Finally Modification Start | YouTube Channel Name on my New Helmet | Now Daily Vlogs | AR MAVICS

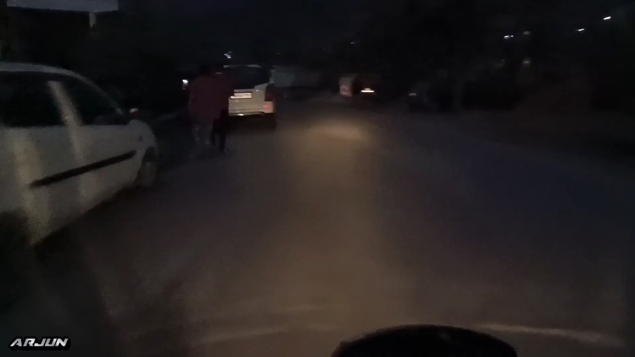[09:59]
फाइनली दोस्तों अभी हम पहुंच चुके हैं ग्राम मोड़, और अंधेरा ही अंधेरा हो चुका है,